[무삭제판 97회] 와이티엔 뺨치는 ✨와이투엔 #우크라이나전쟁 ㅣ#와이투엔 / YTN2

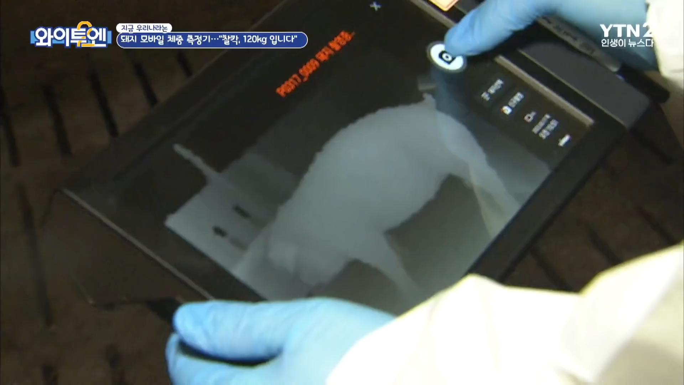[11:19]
돼지 몸체를 촬영한 뒤에 3D 스캐닝 기술을 활용한 것인데 정확도는 96%가 넘습니다.